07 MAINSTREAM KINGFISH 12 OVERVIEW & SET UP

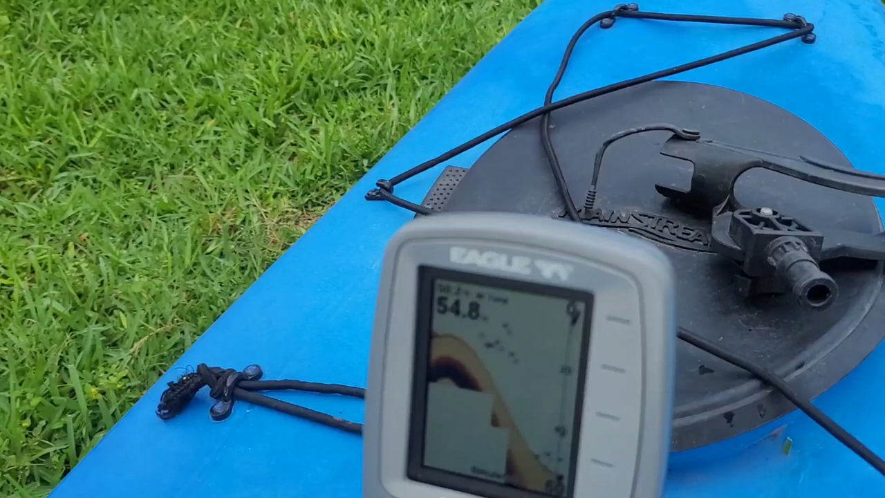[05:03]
I've got it in simulator mode.
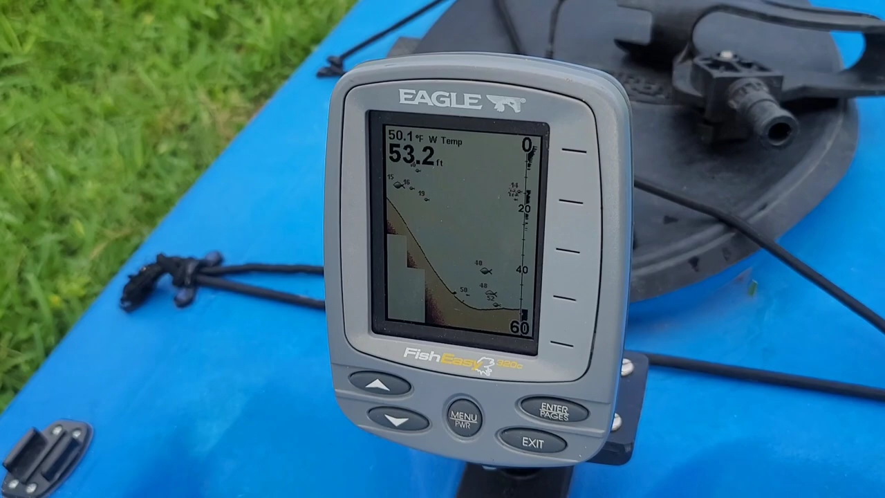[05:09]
On screen: depth 53.2 ft, water 50.1°F
It's the Fish Easy 320C by Eagle. It's got a Harmony seat.